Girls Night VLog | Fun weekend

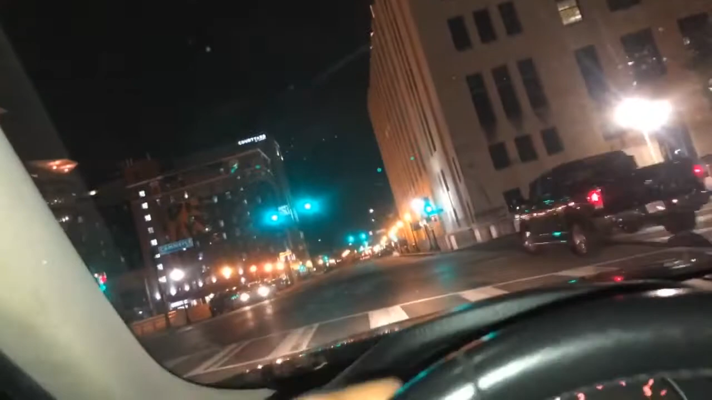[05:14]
oh we can't enter right there you gotta keep going straight or turn back a little okay well no keep going get in the right lane you're gonna turn right we're gonna go we're gonna go we're gonna go move for the vlog move move